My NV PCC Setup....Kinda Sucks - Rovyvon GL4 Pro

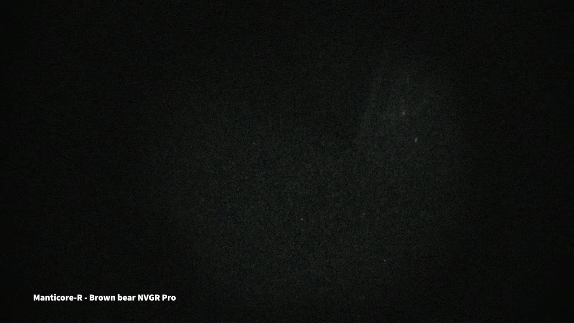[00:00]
The combination of the iris and flood style illuminator made for a fantastic solution for navigating tight spaces with nods.
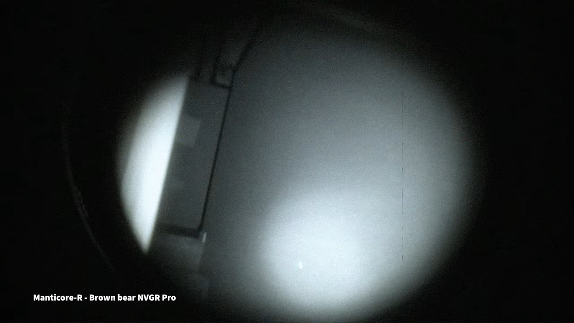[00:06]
Well, a fantastic halfway solution.
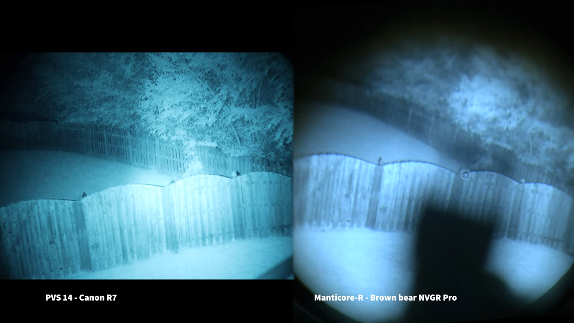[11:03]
Here we'll start with the IR illuminator only, and this setting gives you a nice flood that works great with the shorter night vision range, allowing you to brighten a wide swath and help you see a much wider area. The IR illuminator and laser combo mode was my favorite, as you could still easily see the dot while being able to illuminate dark areas, giving you quick activation on a lightweight aiming device. The IR laser only setting, on the other hand,
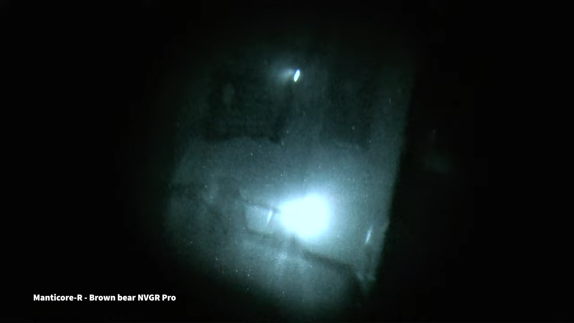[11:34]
was a bit bloomed and highlights the horrible lens that they're using. The laser just scatters all over and makes a huge mess when used alone in a room, making its application distracting and not really all that useful.
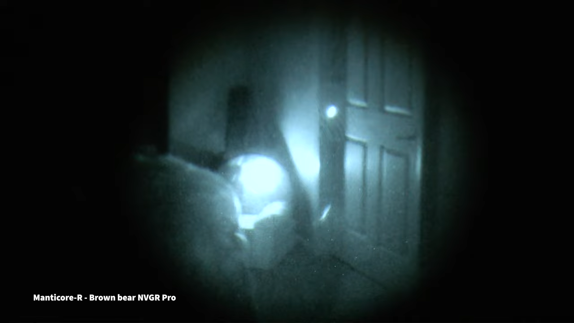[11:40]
I suppose if you tone down the laser, then it wouldn't show up so bright in that illuminator and laser combo mode, so I do understand why they did that.
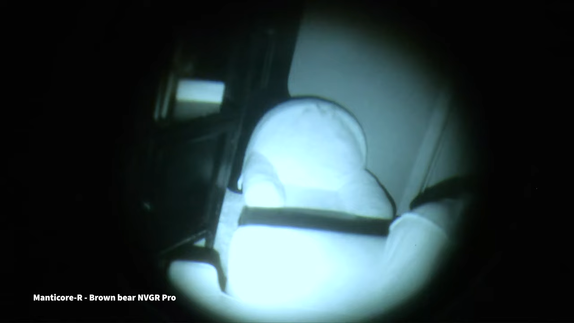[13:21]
The combination of the iris and flood-style illuminator made
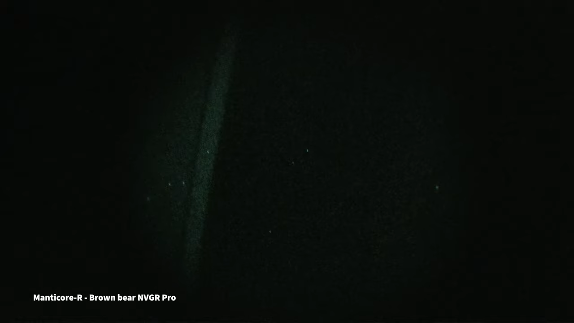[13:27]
for a fantastic solution for navigating tight spaces with nods. Well, a fantastic halfway solution.